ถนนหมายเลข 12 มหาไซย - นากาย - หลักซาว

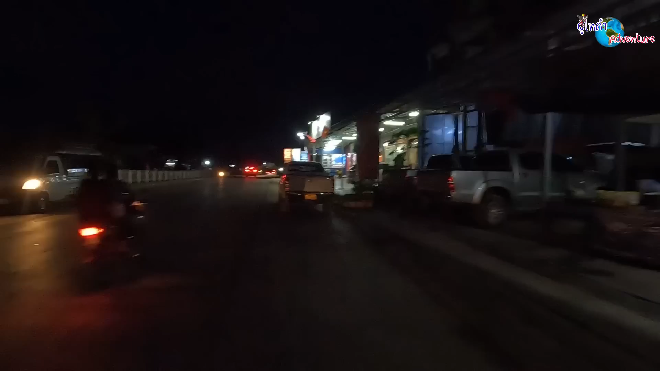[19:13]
ร้านอาหาร ขวามือนี้กันเป็นร้านอาหารคร